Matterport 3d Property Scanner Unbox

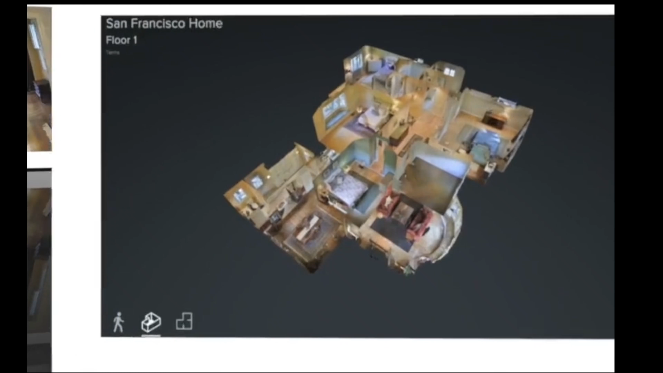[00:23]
we're adding to the fleet it's called the Matterport this
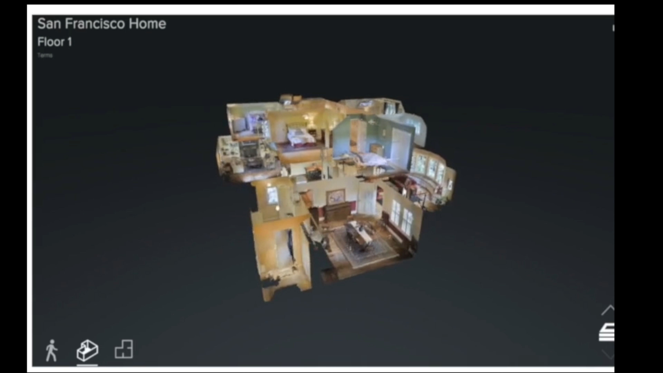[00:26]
thing is legit it can do so many different things but what most importantly we're